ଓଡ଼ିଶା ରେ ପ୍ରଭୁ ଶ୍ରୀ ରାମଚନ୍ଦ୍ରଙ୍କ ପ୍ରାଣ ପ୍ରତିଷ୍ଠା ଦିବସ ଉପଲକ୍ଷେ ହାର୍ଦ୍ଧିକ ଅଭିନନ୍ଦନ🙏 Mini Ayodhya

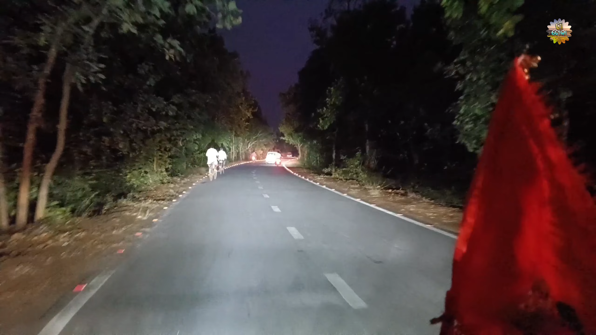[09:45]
केते सुंदर व्यूज आउ त लाइट के देखंतु गोटे गाडटा पळे जाऊ तापर देखिबे अंधार राती रे लाइट रा व्यूज केते सुंदर आसछि एबे देखंतु जेमती निया पूरा रास्ता सारा पडला वाला ता व्यूज देखौ छी